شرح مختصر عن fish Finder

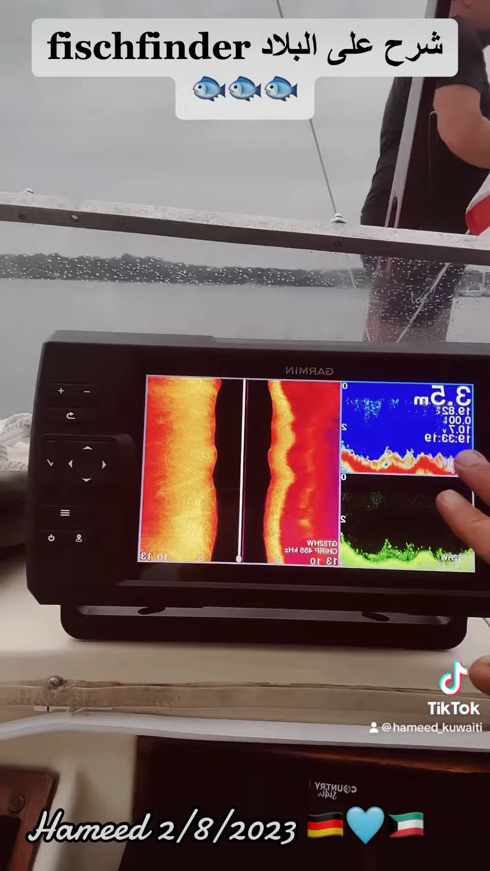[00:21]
طبعا هذه الشاشة اللي مبينة عندنا بالفيش فايندر أو الجارمن.
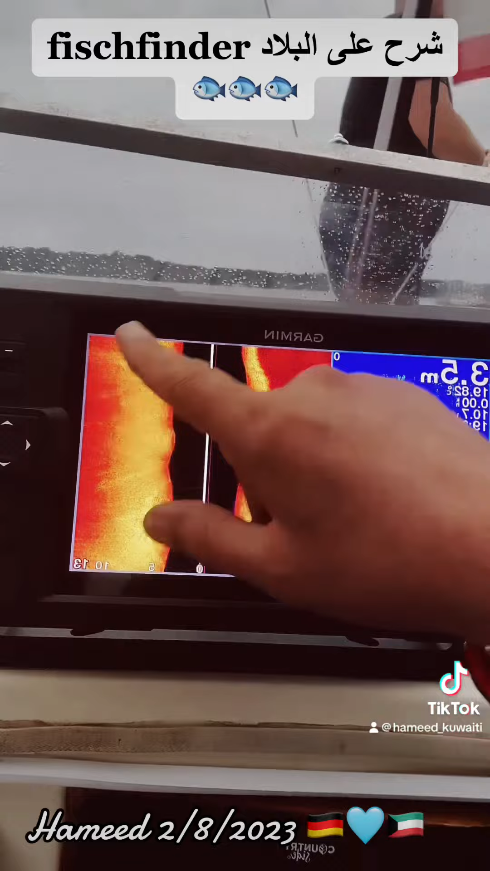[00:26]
نأتي حق اللوحة الأولى والشاشة الأولى.
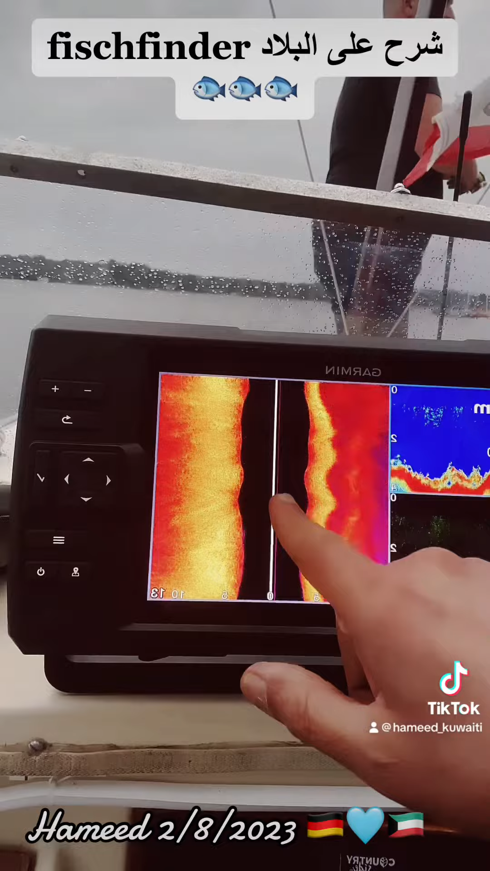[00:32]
طبعا هذا هني يعطينا البحر، هذا البحر هني يبدأ طبعا قاع البحر
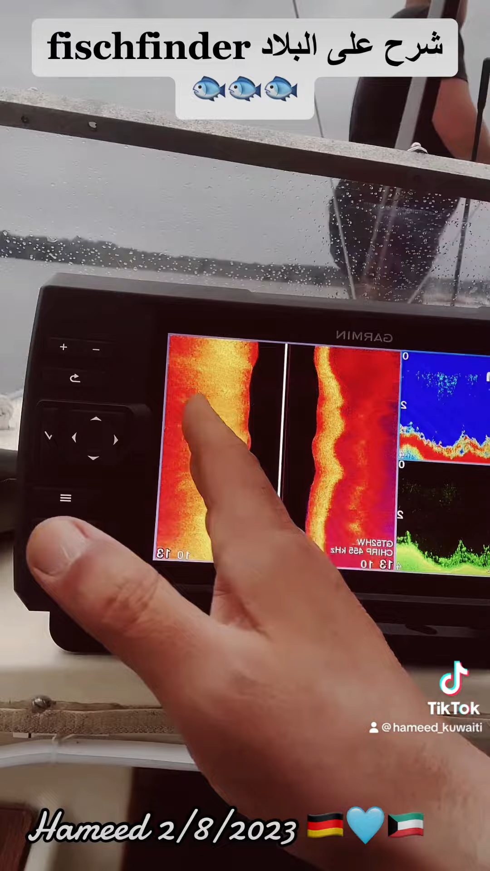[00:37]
أو التضاريس، هذه الجهة وهذه الجهة.
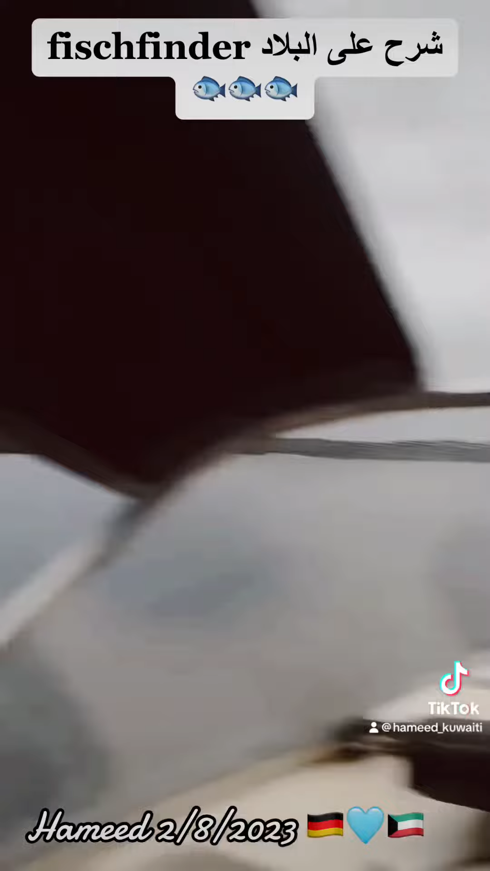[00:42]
معطينا الحين جهة اليمين وجهة اليسار، هذا الحين الفيش فايندر معطينا الجهة هذه والجهة هذه.
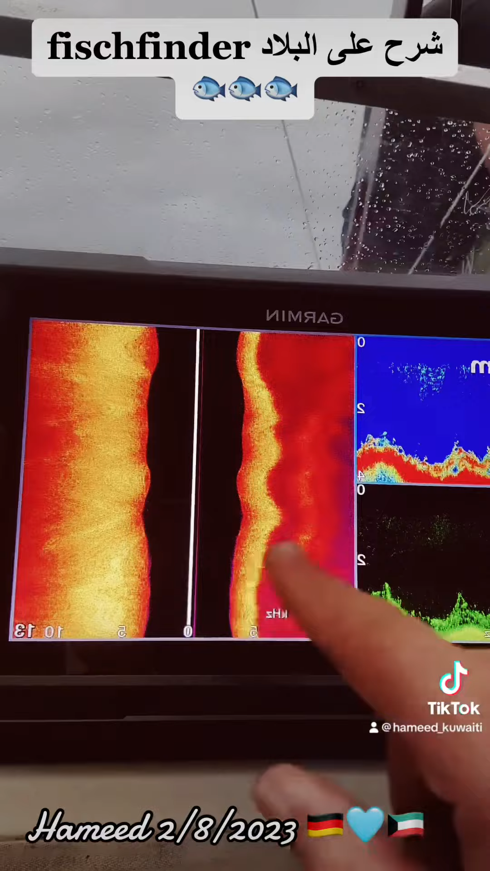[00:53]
المهم طبعا احنا على عمق 4 أمتار، يعني من هني من هذا الخط لهذا 4 أمتار، من هني لهني 4 أمتار. والمساحة اللي معطينا مغطيها الفيش فايندر 13 متر
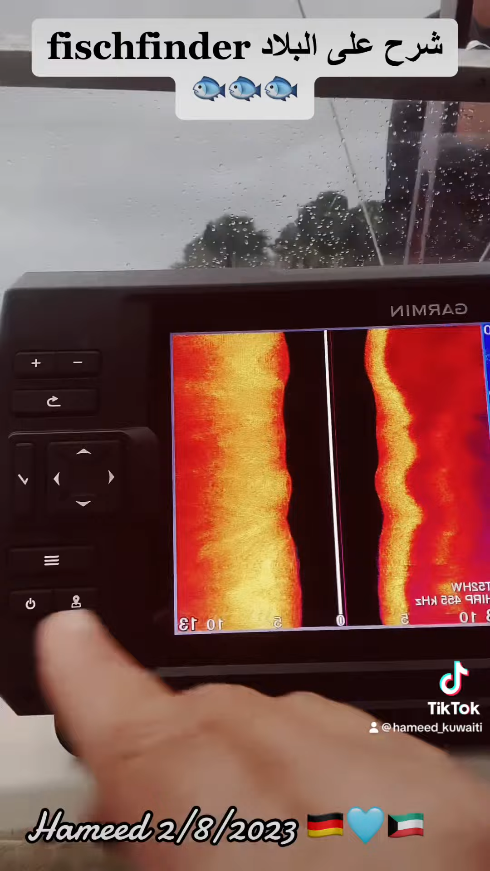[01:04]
على اليمين و13 متر على اليسار.
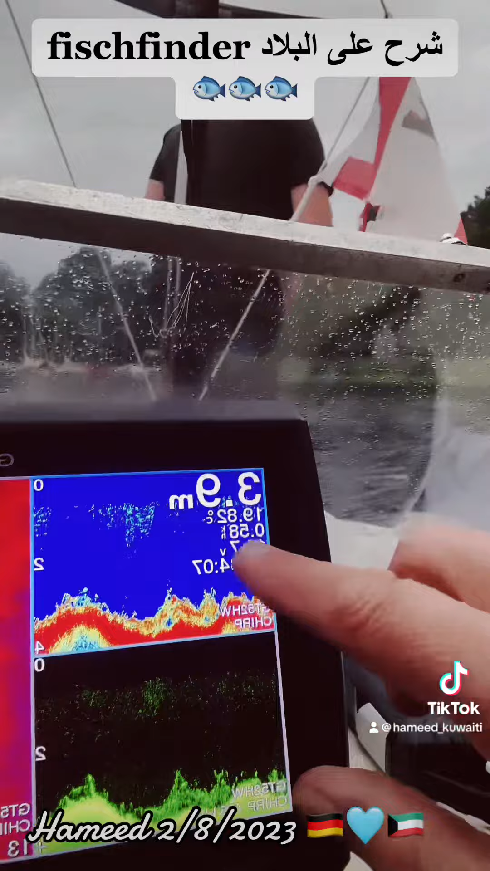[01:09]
On screen: depth 3.9 m
هذه اللوحة ايضا يعطينا هني قياسات، ايضا ارقام. اول قياس طبعا هذا الاعماق 3.9، هذا اعماق.
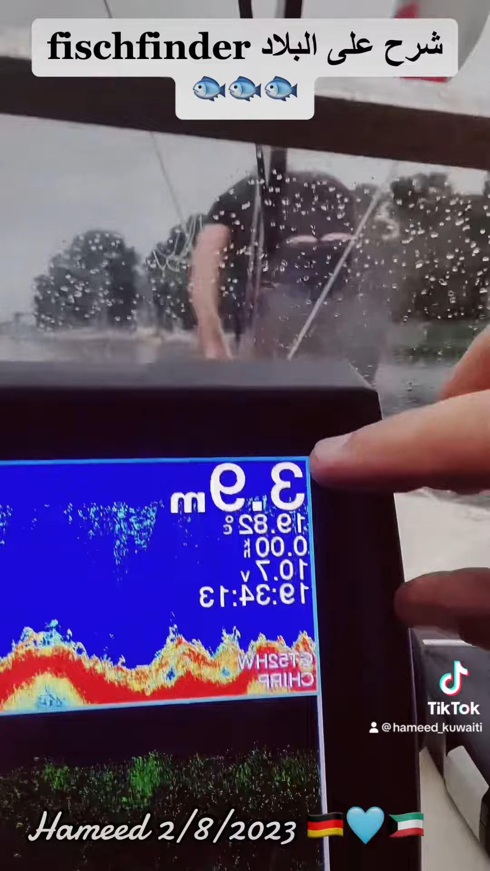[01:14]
On screen: depth 3.9 m
عندك اللي حدره طبعا هذا درجة حرارة،
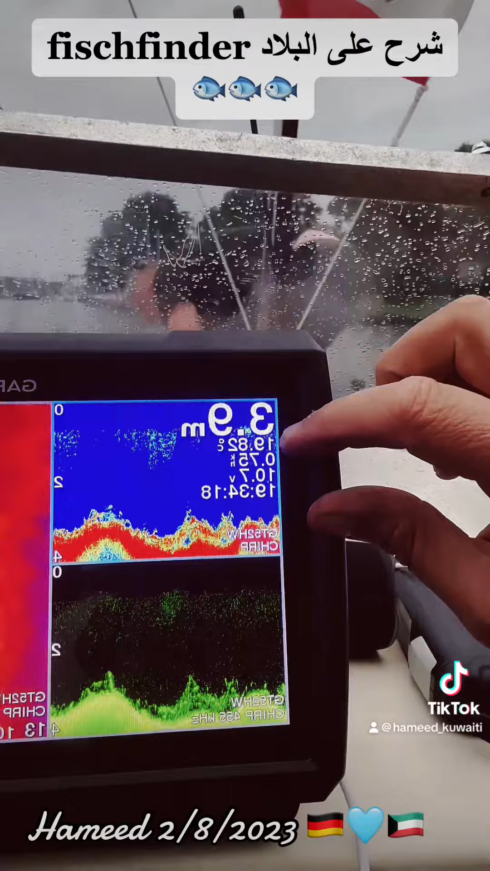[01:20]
On screen: depth 3.9 m
وهني يعطينا طبعا سرعة الطراد بس احنا واقفين، هذا كامها.
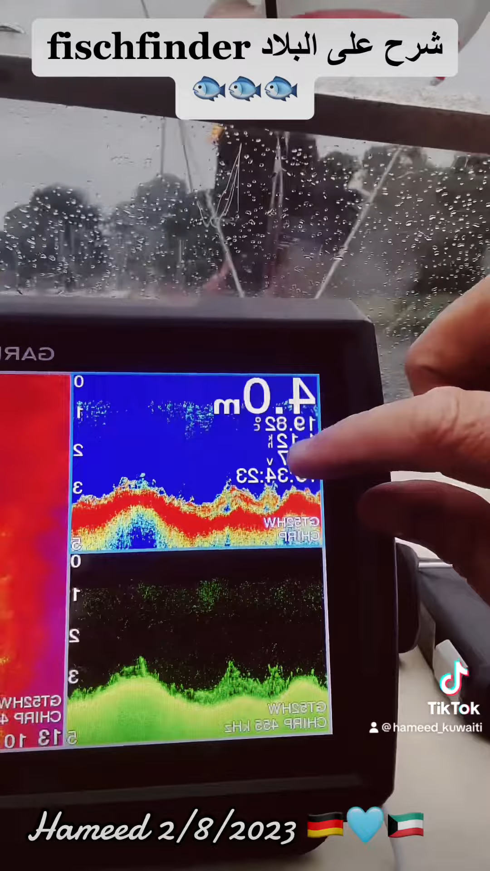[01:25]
On screen: depth 4.0 m
اللي حدره طبعا هذا الفولت بطارية، اللي حدره طبعا الساعة الوقت.
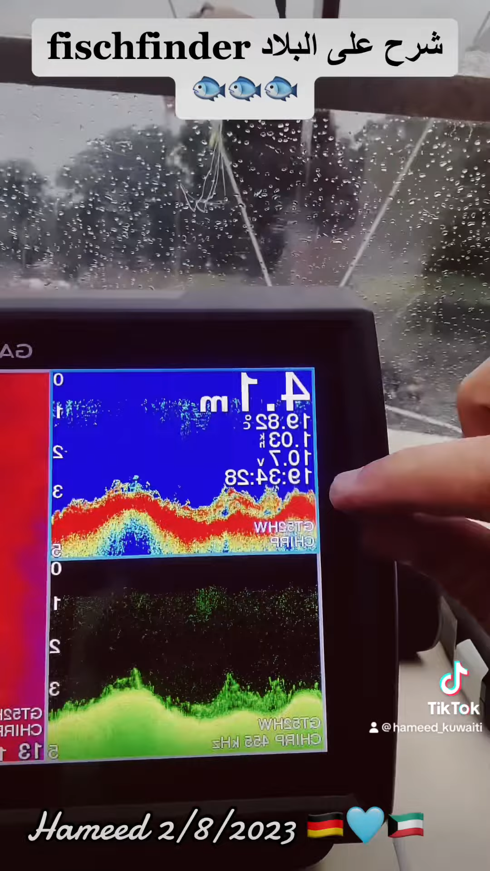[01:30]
On screen: depth 4.1 m
وهني يعطينا تضاريس البحر، هذا طبعا قصة. طبعا اذا في سمكه راح تبين، اذا في سمكه راح تبين.
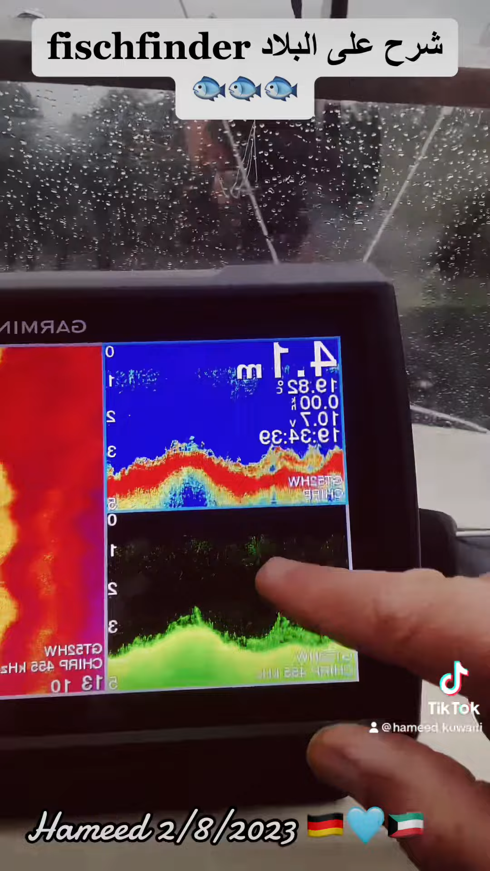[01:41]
On screen: depth 4.1 m
وهذا طبعا هذه الشاشة ايضا عرض، بس ولكن ما يعطينا صورة، يعطينا بس التضاريس، ما يعطينا السمكه اذا مرت علينا سمكه وحدرنا سمكه.
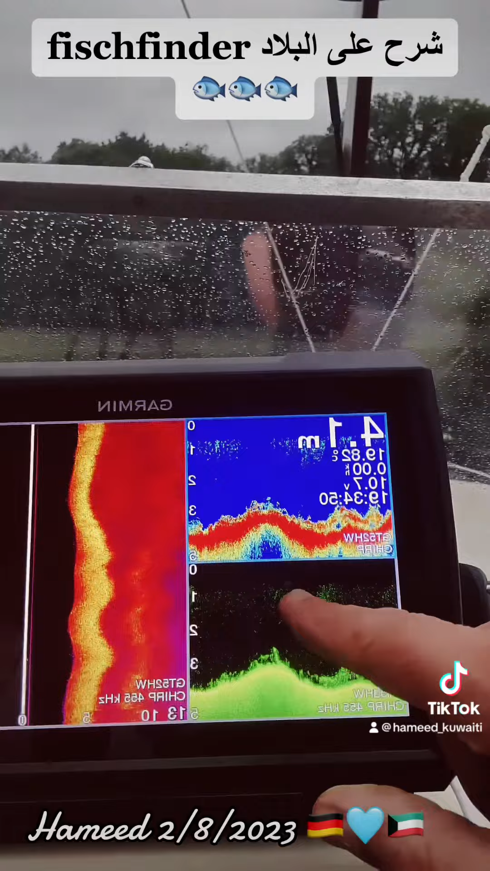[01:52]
On screen: depth 4.1 m
المهم ان شاء الله استفدتوا، هذا الشرح بسيط عن الفيش فايندر او البلاد.